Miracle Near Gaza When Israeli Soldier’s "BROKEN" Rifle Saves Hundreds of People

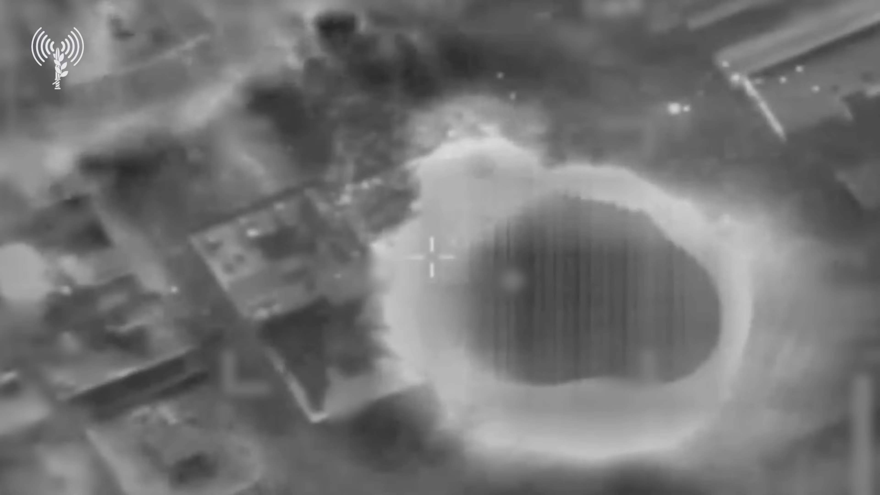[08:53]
Hamas targets, terror targets, the Shin Bet, and Israel's IDF, the IDF's intelligence services published that targets, that the places they're targeting with these airstrikes include mortar launchers,
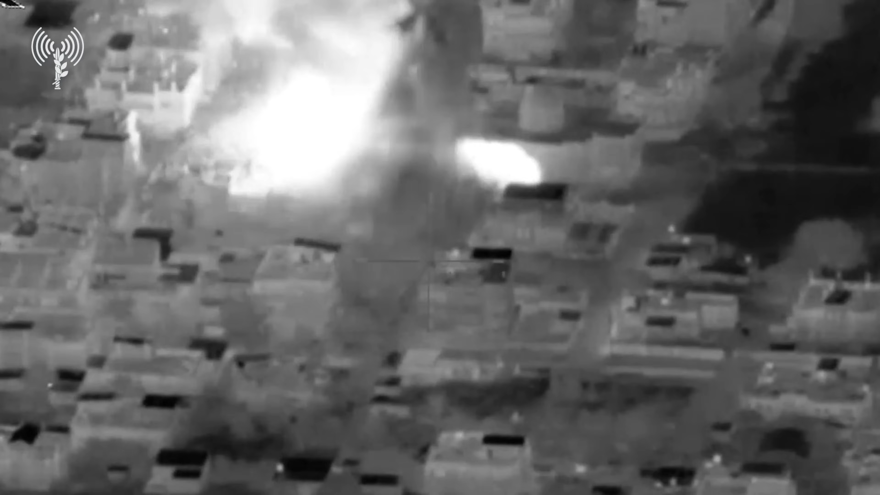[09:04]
anti-tank positions,
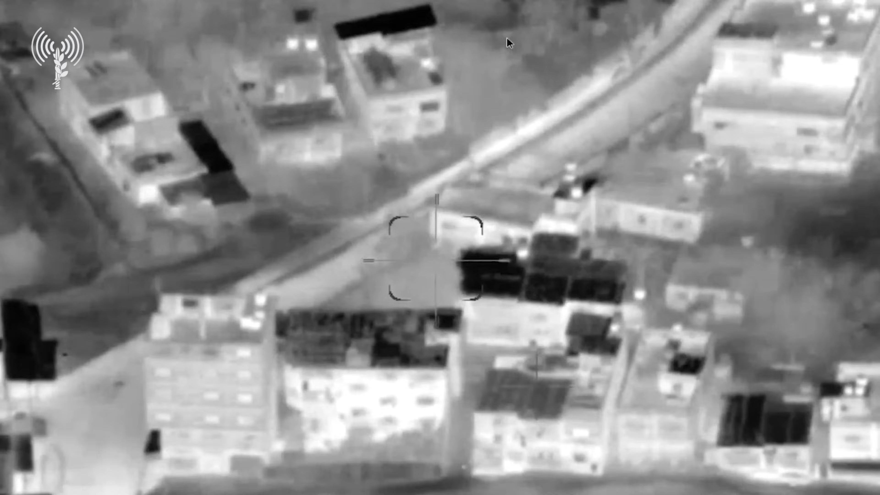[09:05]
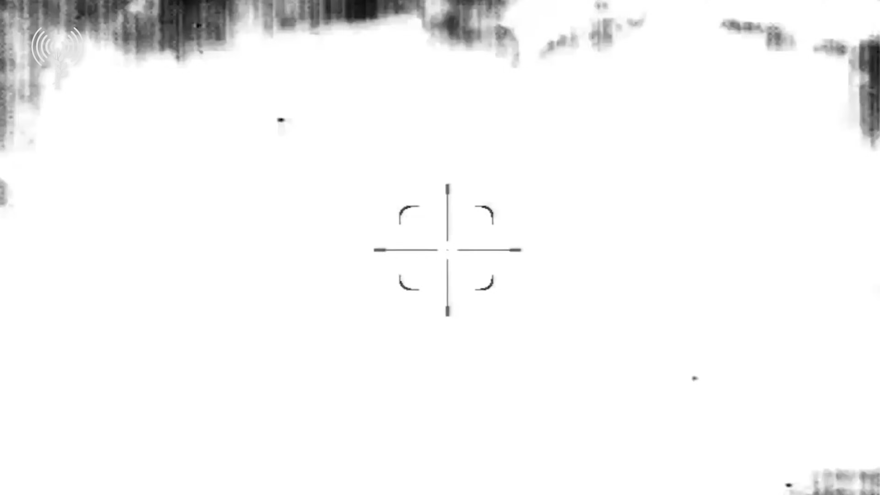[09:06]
as well as they're targeting terror tunnels when they're operating underground and Hamas operational command post.
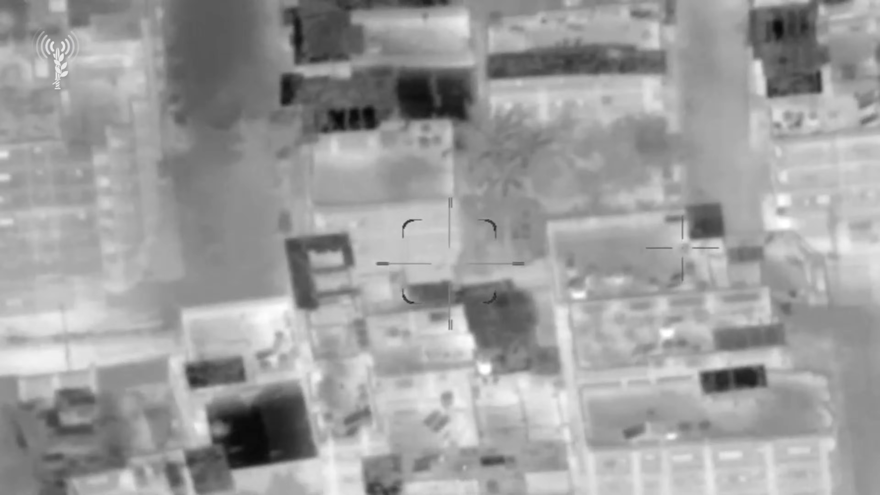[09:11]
So these IDF strikes are not random.